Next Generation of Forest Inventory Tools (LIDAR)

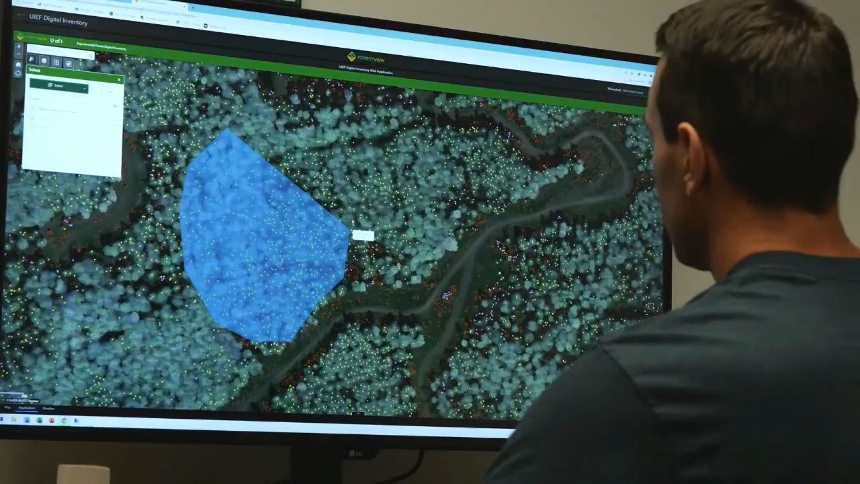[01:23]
We had flown LIDAR over it.
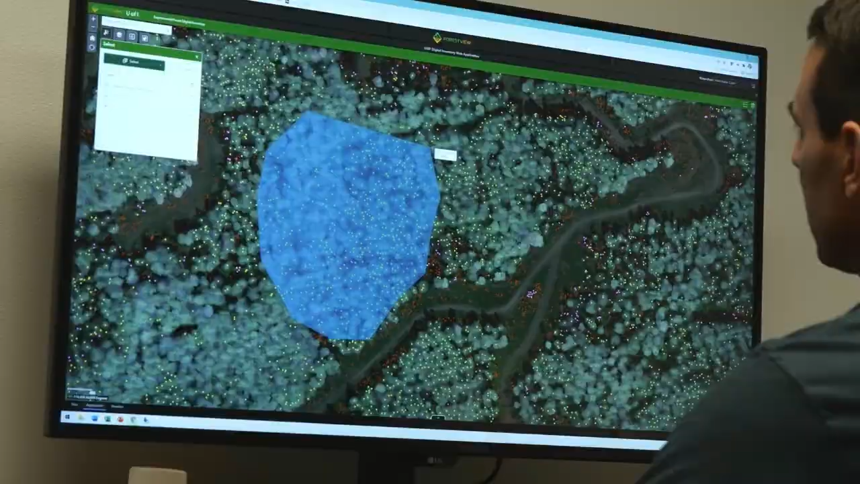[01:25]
We had not done any field data collection over it.
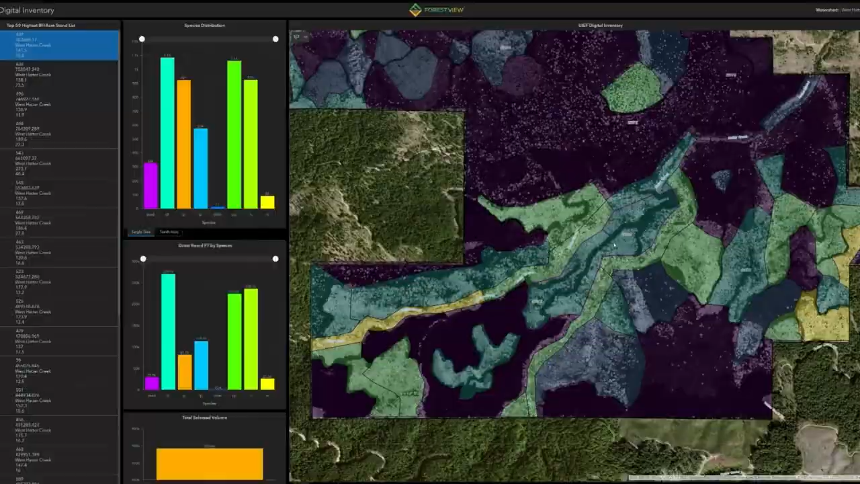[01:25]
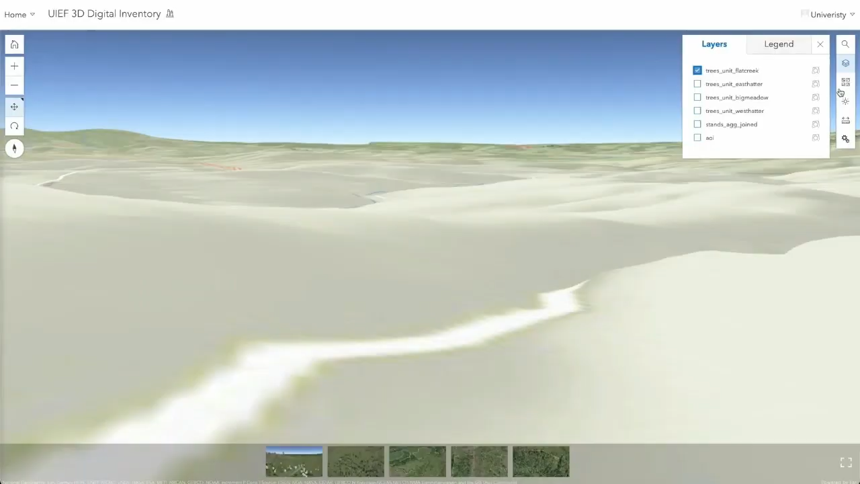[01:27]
We fully processed through Forest View the digital
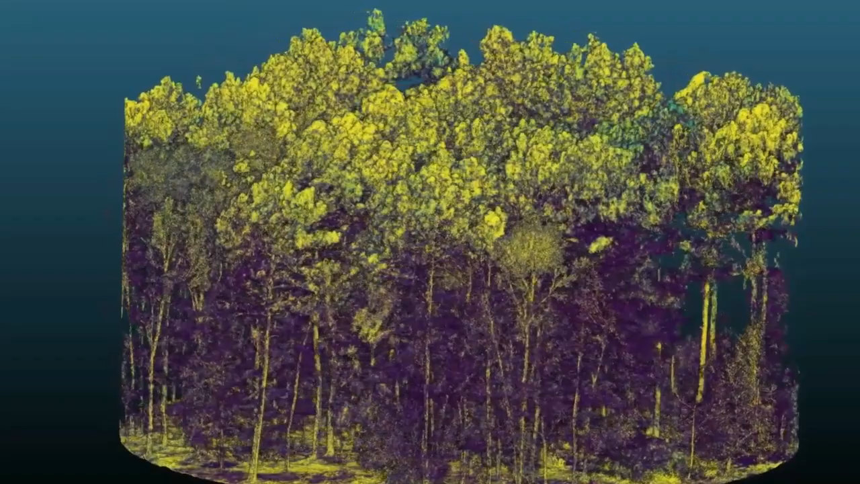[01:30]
inventory product and then we went down there as a blind test.